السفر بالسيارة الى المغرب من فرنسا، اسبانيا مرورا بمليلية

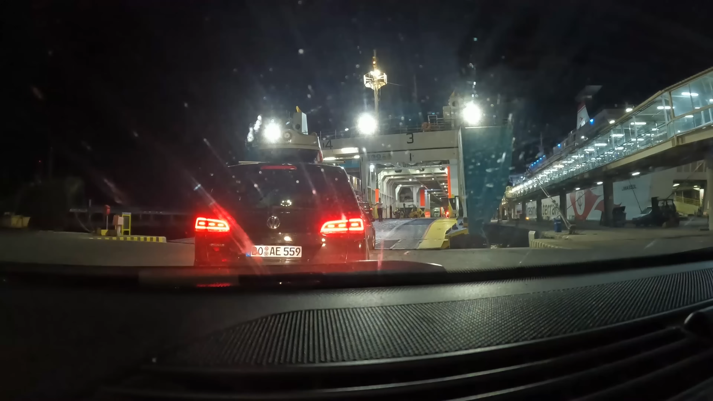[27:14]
الباطو باليريا والعجيب ما كاين حتى بوليسي لا مراقبه الجوازات لا والو. غاديين